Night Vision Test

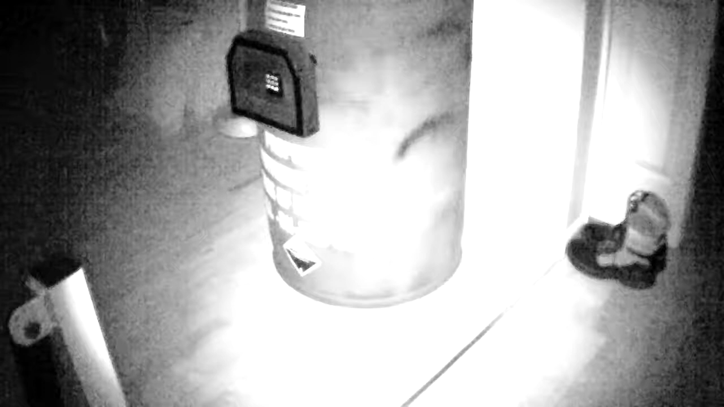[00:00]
Decided to see how well the night vision on this camera works. It's the AC5X infrared action camera.
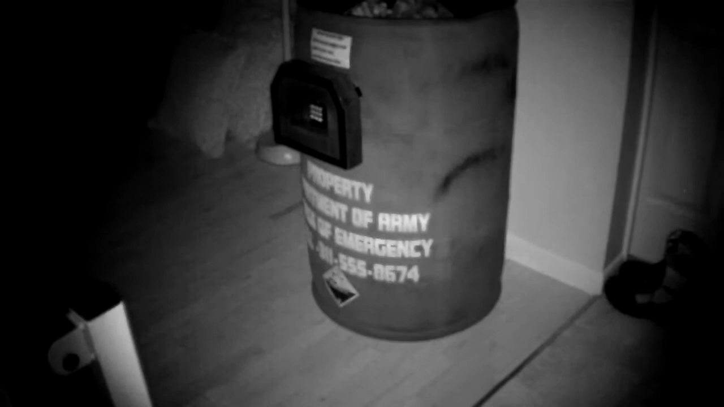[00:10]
Of course, this camera doesn't have a screen, so there's no way to see, what you're recording.